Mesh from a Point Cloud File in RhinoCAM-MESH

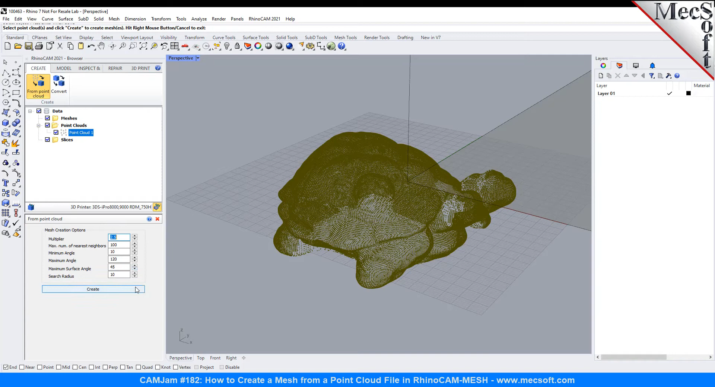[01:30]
We'll select our point cloud right click and you provide you some options for creating the mesh object from the point cloud. I won't go through all these options but we're just going to use the default options for now. We'll pick create.
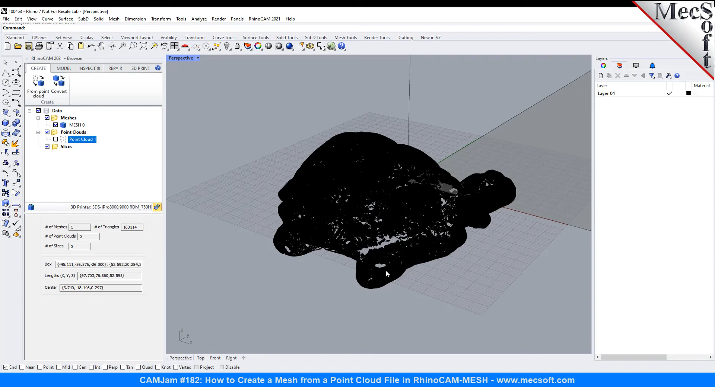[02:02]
So let's turn off the point cloud and if you don't if you don't see these check boxes where you pick this little icon right here it toggles hidden objects in the tree. So we're going to toggle those hidden objects in the tree we're going to uncheck the point cloud and then also over here on the display and what and Rhino we're going to uncheck mesh wires that will allow us to see the object.